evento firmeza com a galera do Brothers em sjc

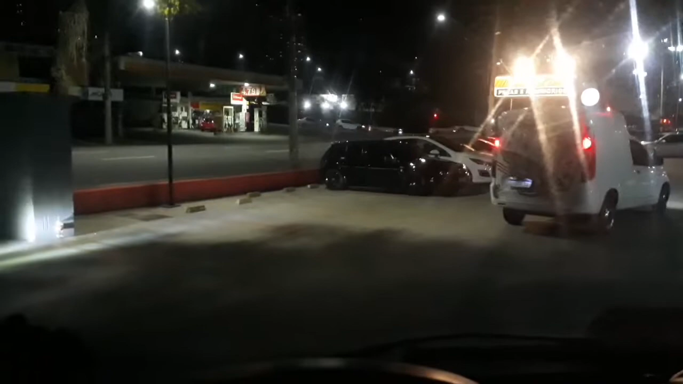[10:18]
Xa O eventinho acabou aí Vamos que vamos hein Os brother representando aí
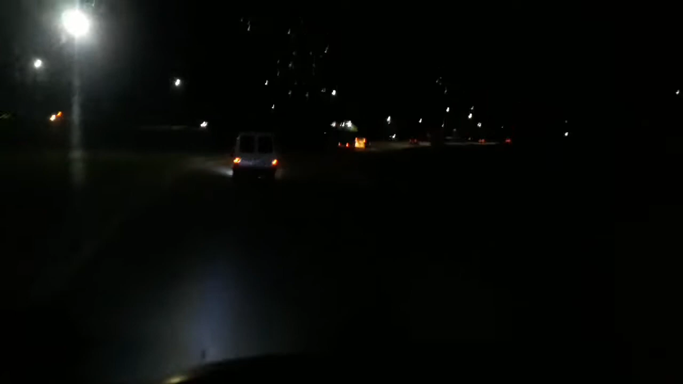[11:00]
Cê tá doido Desfilando aí ó Anel Viário é o que liga hein Olha que bora Olha que bora Famoso Joãozinho aí ó Bolinha Hã
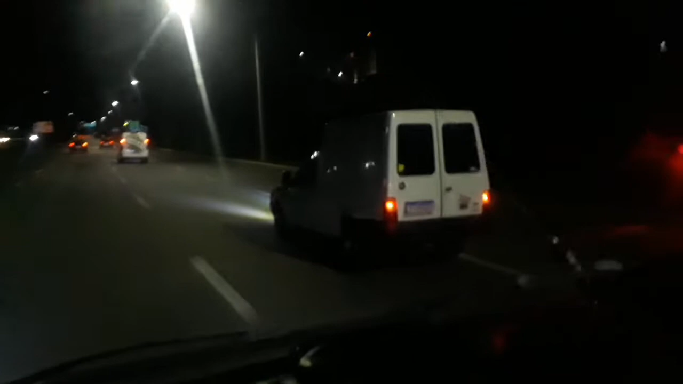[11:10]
Cê tá doido Paulinho
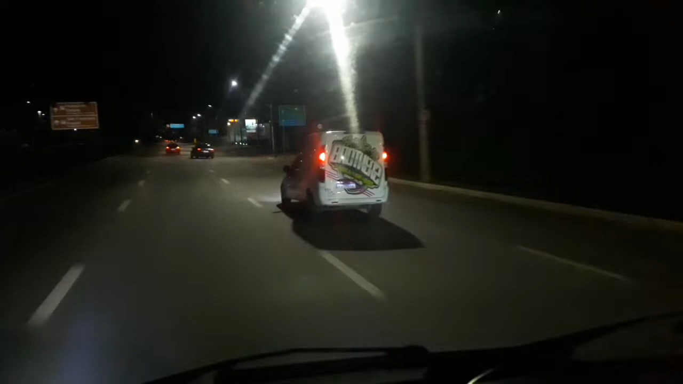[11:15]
01 do Brothers Hã Chama É agora
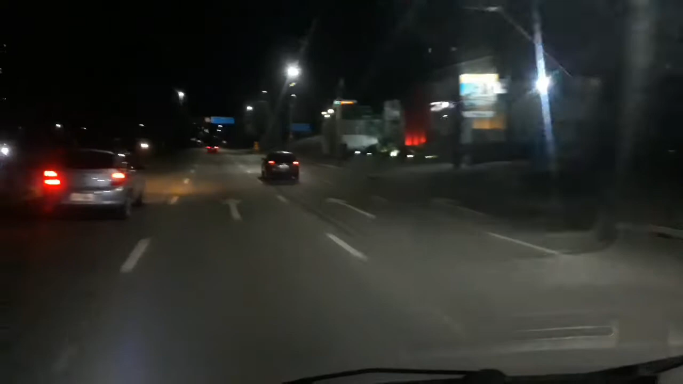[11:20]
o novo integrante aí ó Isaac Com o casinho dele hein Cê tá doido motorista
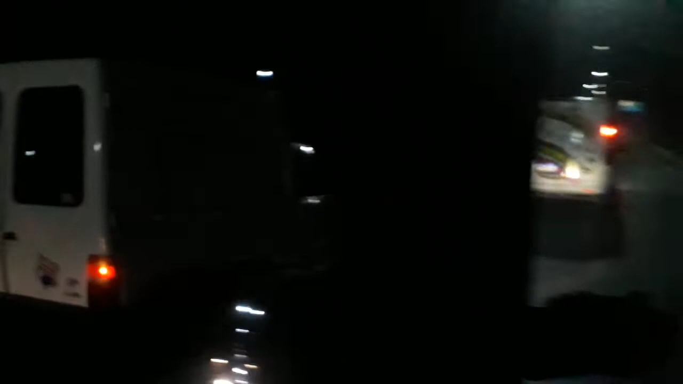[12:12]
Mas Fiorino Bala Tá doido motorista É nóis